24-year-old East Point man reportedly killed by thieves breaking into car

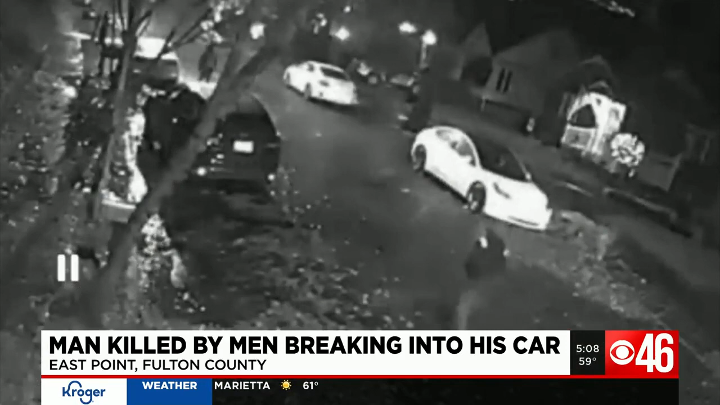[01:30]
CBS 46 obtained this surveillance video of men breaking into cars just before that incident. They are currently being sought by by East Point officers.